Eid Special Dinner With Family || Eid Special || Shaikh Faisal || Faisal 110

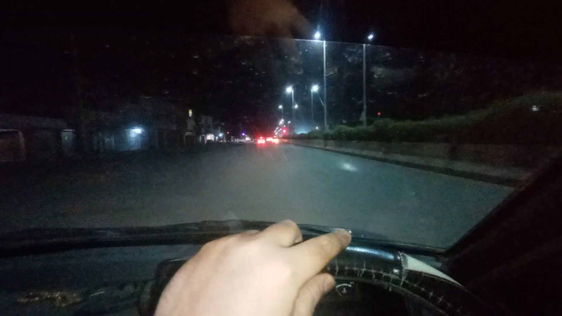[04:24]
घर वापस जा रहे हैं गाइस, बहुत रश है यार, बहुत रश है। तो अभी चलते हैं जी घर वापस, फिलहाल इस रश से निकलने दें यार, बहुत रश है भाई।